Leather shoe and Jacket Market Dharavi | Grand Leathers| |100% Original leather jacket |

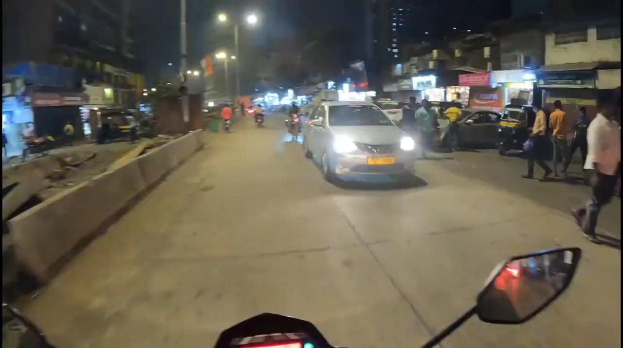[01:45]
ट्रैफिक से झेलते झेलते फाइनली अपन पहुंच चुके हैं शॉप की ओर।